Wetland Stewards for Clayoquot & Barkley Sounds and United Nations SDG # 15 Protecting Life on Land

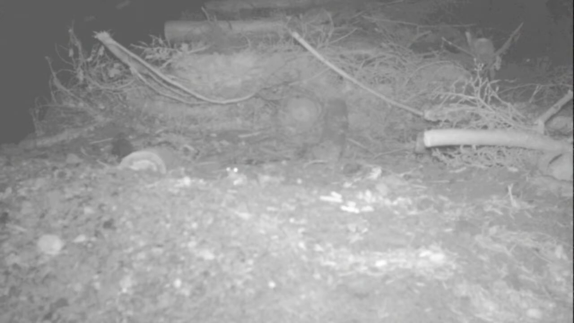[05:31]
Images we collect show that the culverts are being used not only by the amphibians but by larger animals as well.